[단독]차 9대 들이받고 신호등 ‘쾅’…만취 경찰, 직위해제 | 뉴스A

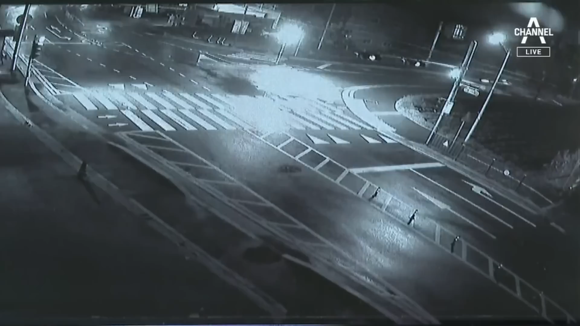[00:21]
늦은 밤 3거리 도로에 흰색 승용차가 빠르게 달려오더니 신호등과 충돌합니다. 충돌 순간 신호등 기둥이 꺾여버립니다.
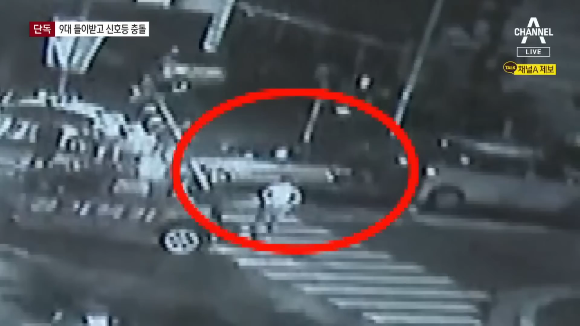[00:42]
경찰관이 몰던 차량은 신호등 기둥을 들이받고서야 멈춰섰는데요.